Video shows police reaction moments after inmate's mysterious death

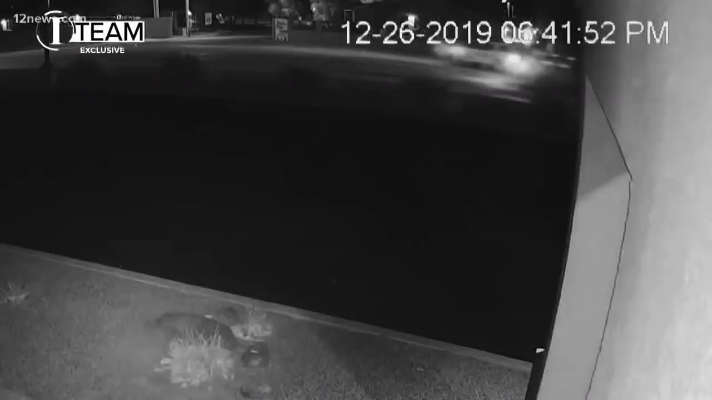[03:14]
As security footage captures the moment Jordan's body falls from the sheriff's vehicle, rolling to a stop. It eats you. It feels like it eats you from the inside out.